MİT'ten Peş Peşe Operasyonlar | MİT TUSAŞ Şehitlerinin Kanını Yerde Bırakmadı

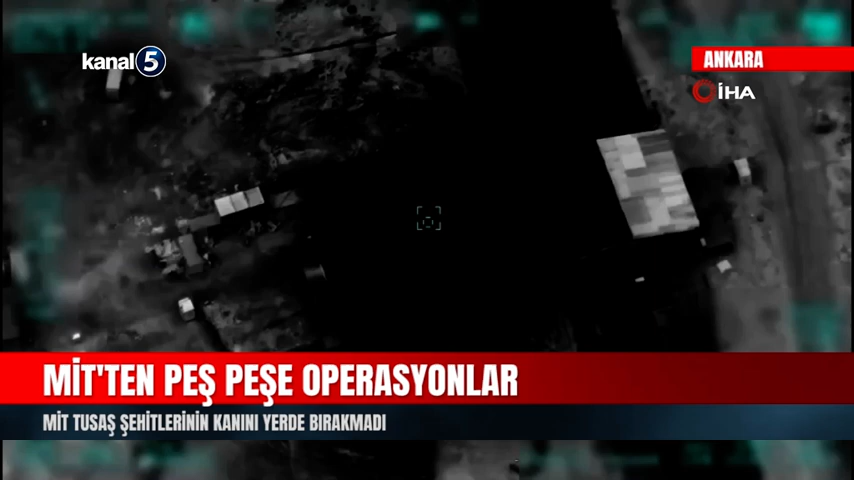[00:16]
MİT tarafından söz konusu operasyonlarda Suriye'de ve Irak'ta PKK-YPG kontrolünde örgüte ait sözde askeri istihbarat,
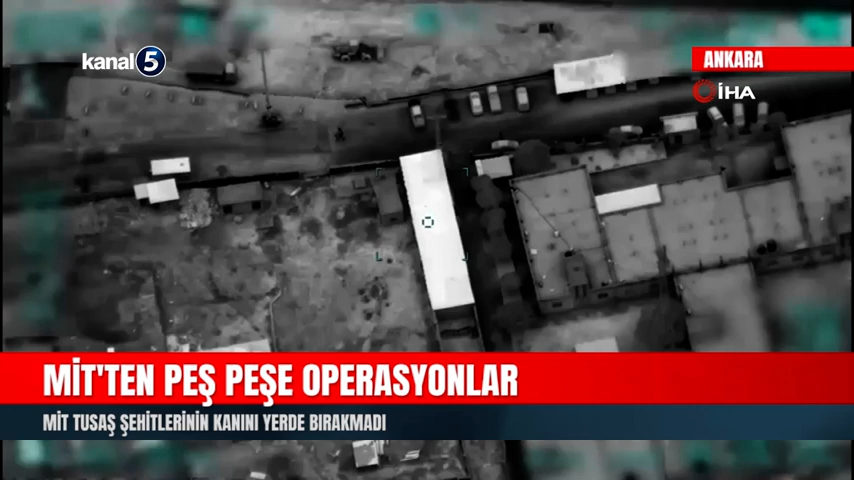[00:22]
enerji altyapı tesisi, lojistik ve mühimmat deposu gibi çok sayıda stratejik nokta hedef alındı.